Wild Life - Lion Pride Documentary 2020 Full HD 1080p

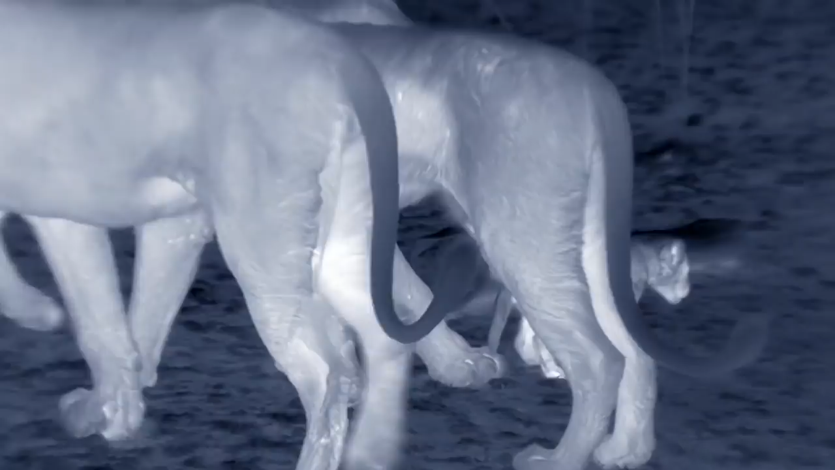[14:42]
Adolescents have many conflicting instincts. They recognize their little brother. He's one of the family.
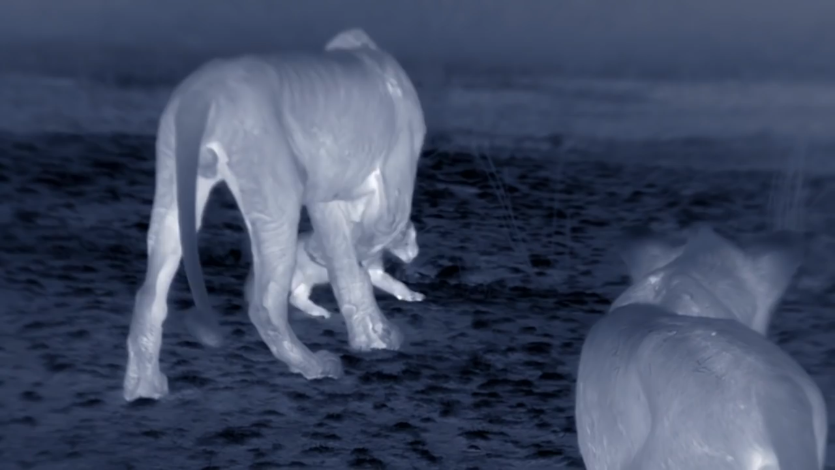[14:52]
But lion males are cub killers, an instinct needed for when they take over a pride.
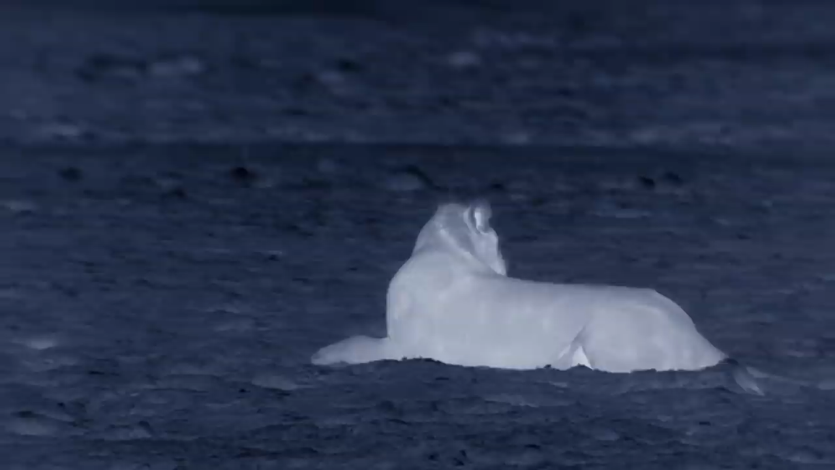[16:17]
The cub is battered, confused, and lucky to be alive.
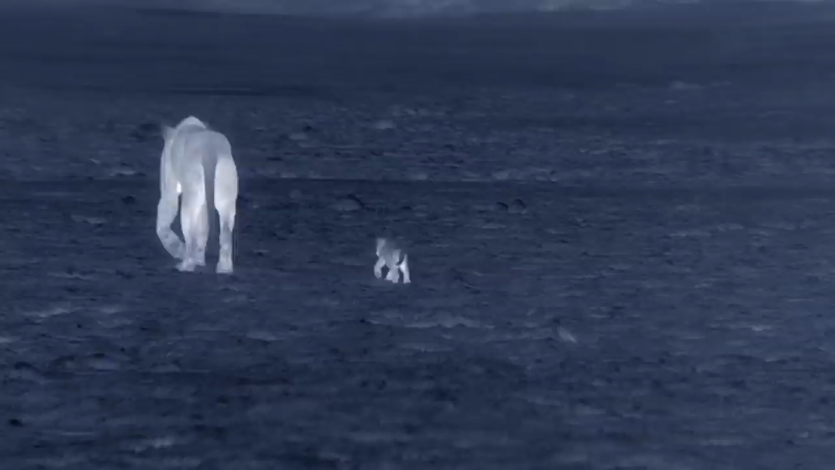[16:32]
Reprimanded, the adolescent gang heads back to the pride. There's a rumbling, like distant thunder. Stampeding buffalo.
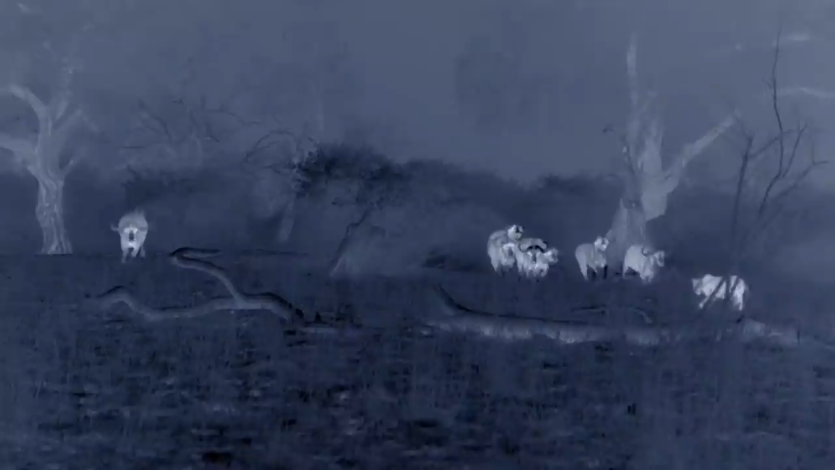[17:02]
The professional hunters, the lionesses, are at work. It's a big opportunity for the teenagers to prove themselves.
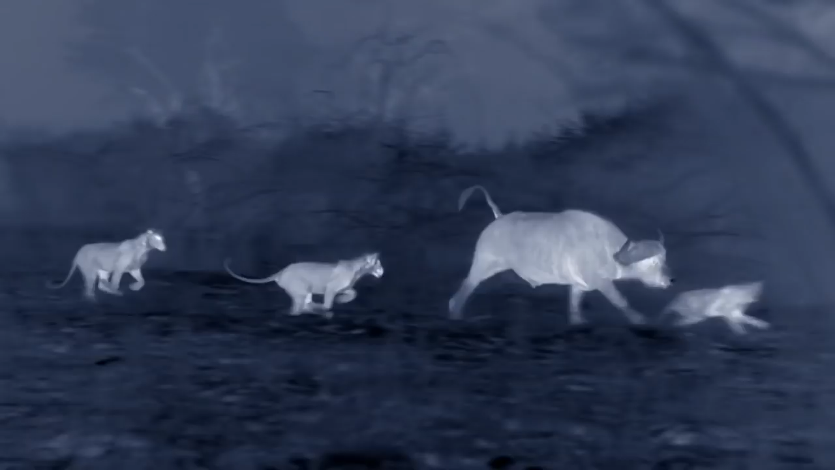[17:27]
Strategy for hunting buffalo is different to antelope. Buffalo are like tanks, well armored. The lions must attack from behind.
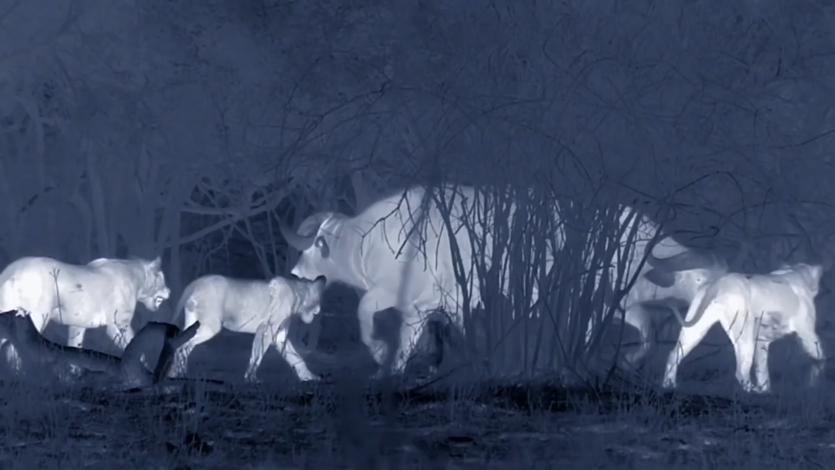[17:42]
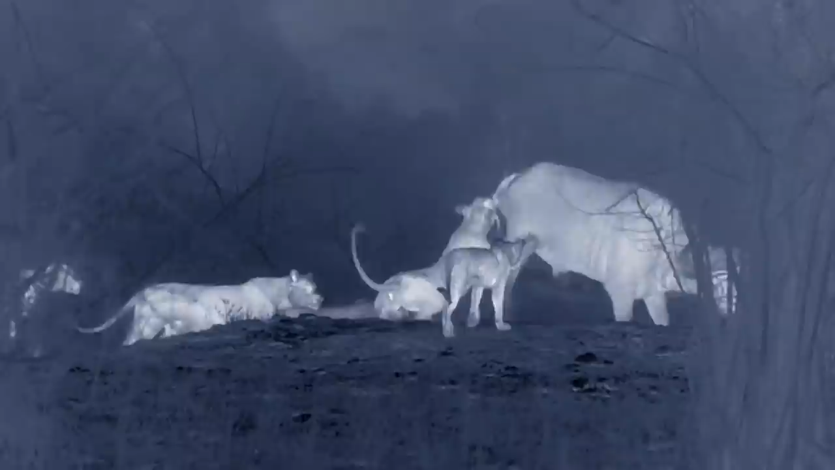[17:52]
Buffalo is strong and can wheel around, slashing with his horns, lashing out with his hooves. He tramples and kicks one of the yearlings.
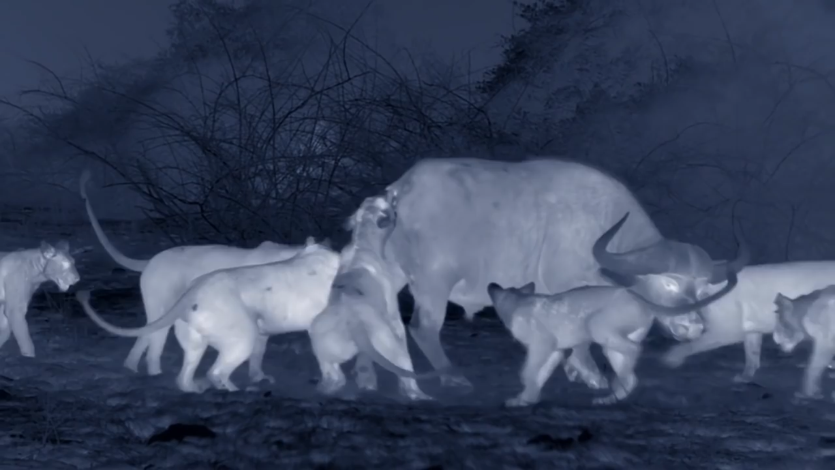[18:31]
A horn catches the elder sister in the groin. The lion's desperate attempts to hang on to the buffalo become increasingly dangerous and futile. One by one, the lions peel off.
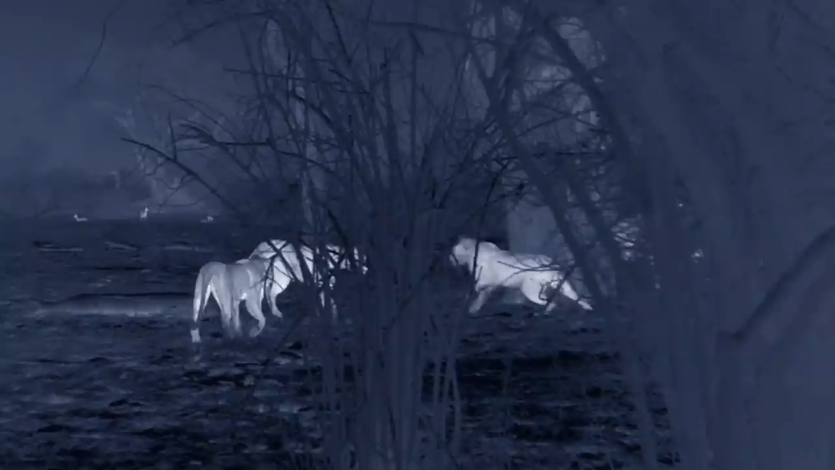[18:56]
Teeth and claws aren't enough. It takes experience, as well as courage, and knowing when to back down.
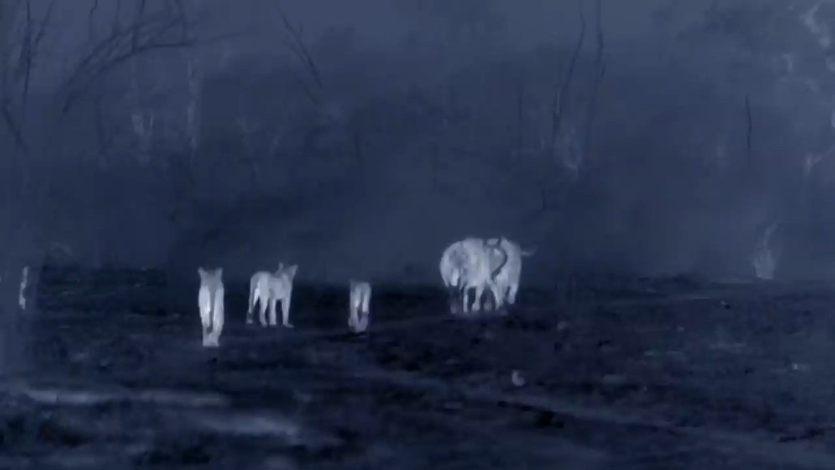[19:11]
Rumps bleeding, but heads held high. The buffalo head back to their herd.
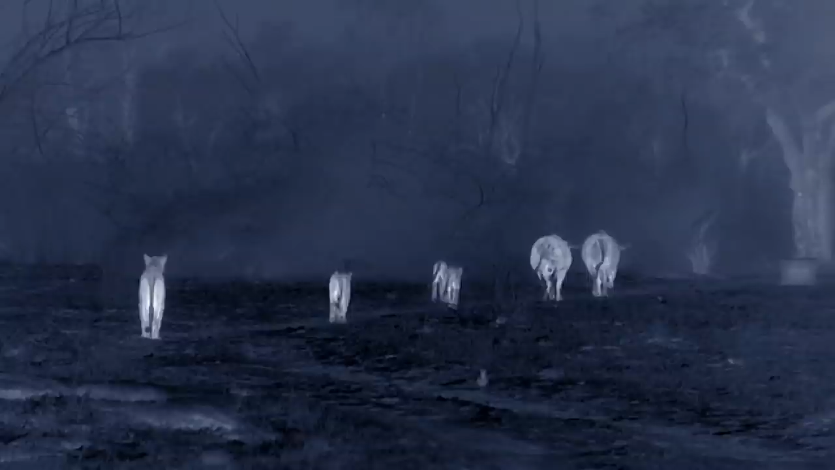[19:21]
Following them, unwilling to give up, are the three brothers. The rest of the pride leaves them to it.
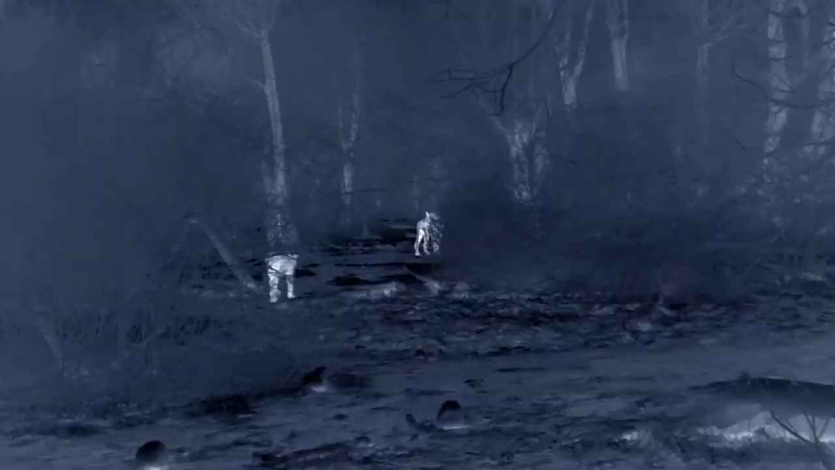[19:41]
The three brothers follow the buffalo herd all night, out of the pride's territory.
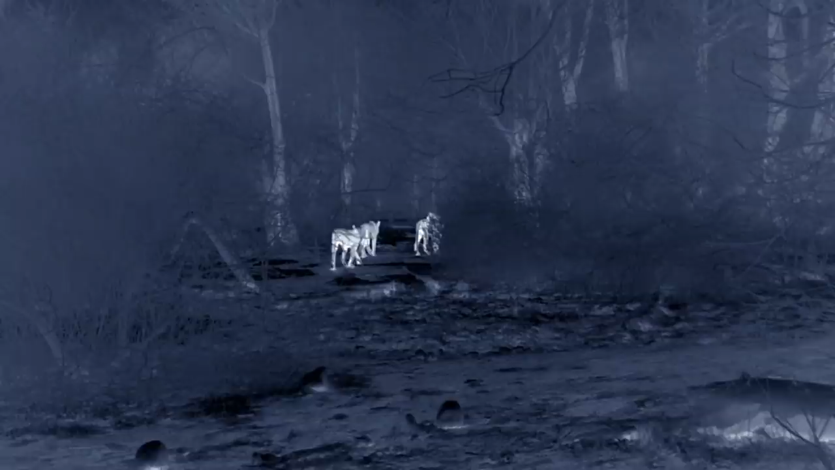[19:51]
But after a few hours, they've lost the buffalo. And their pride.